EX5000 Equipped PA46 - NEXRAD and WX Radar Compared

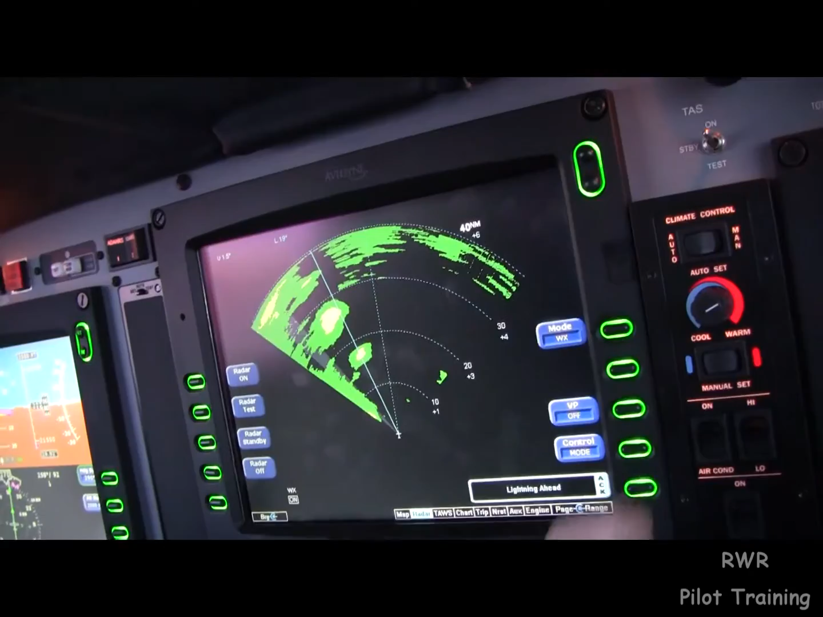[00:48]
We can go to vertical profile and paint the big blobs. We can see those on vertical profile. But they're not in front of us.
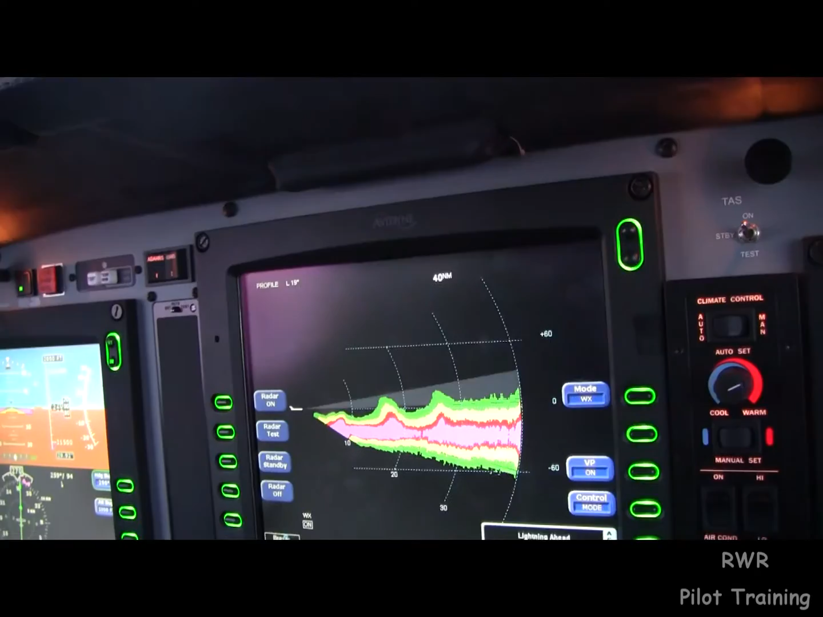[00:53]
They're 19 degrees to the left. You see those two bumps there. That's weather.
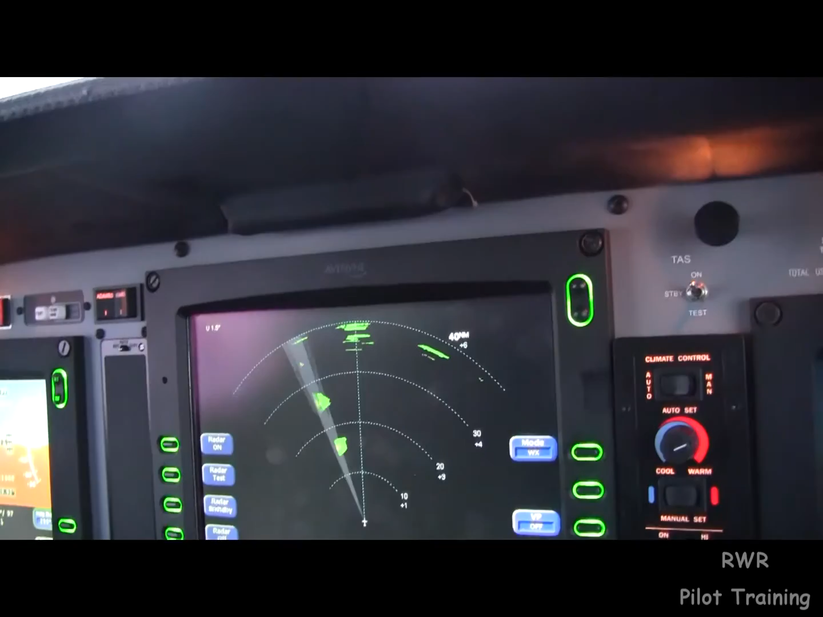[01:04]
So the parked position is the place to start where you can see if there's anything that's kind of marching in at the airplane. In this case there is. But not on our course. Okay. If we go back to the next RAD, we get a really ugly picture.